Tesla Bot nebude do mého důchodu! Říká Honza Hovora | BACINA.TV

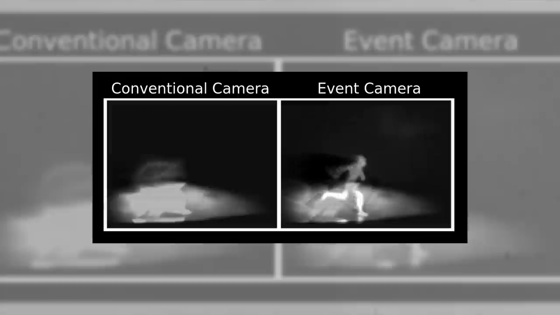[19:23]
A ta neuronka zatím jako vlastně detekuje ty jednotlivý eventy, ty změny jenom.